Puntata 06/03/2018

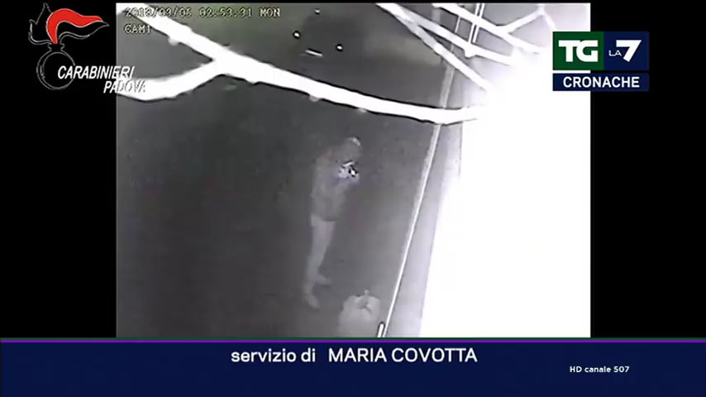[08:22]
Con il volto coperto un uomo prima si accende la sigaretta, poi con l'accendino dà fuoco alla carta dentro il cestino piazzato davanti alla porta del centro culturale islamico La Saggezza di Padova.
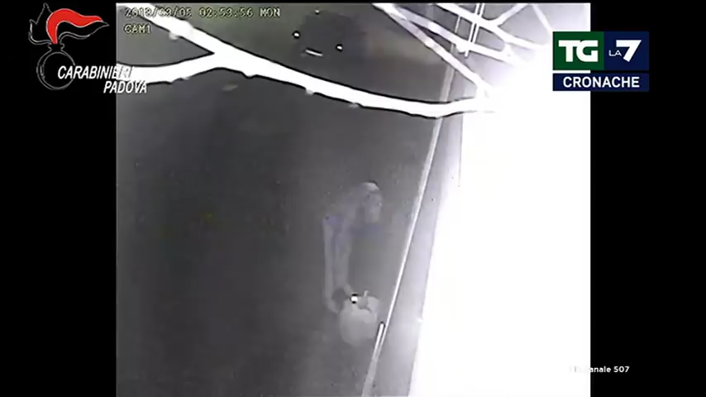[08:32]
Un abitante del palazzo si accorge subito delle fiamme e chiama i vigili del fuoco che intervengono velocemente.